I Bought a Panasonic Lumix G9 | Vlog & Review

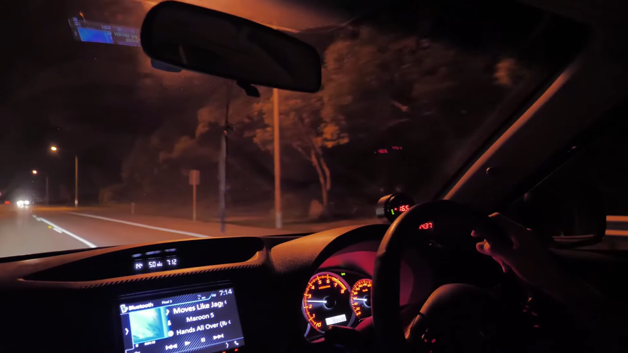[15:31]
we can go for a cheeky little second pull second gear pull all the way up to fourth oh man
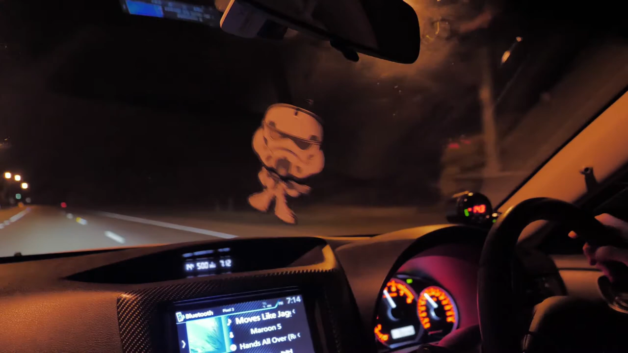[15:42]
always so good when it's uh when it's this cold and really hit the turbo